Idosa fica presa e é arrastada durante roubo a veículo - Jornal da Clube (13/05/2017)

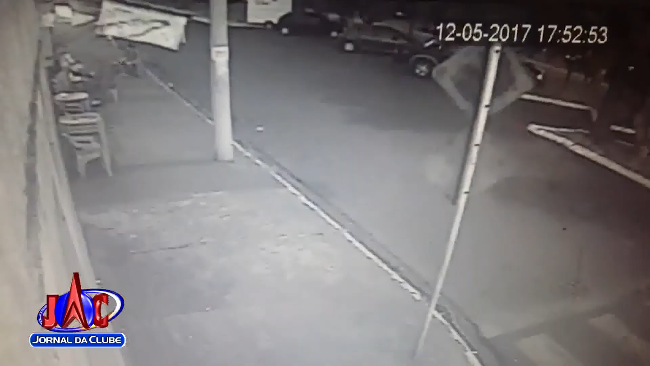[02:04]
Uma delas filmou o carro roubado, um prisma prata, quando era levado pelo bandido. Logo em seguida, aparece outro veículo, que seguiu o assaltante até o início da rodovia, mas ele conseguiu escapar.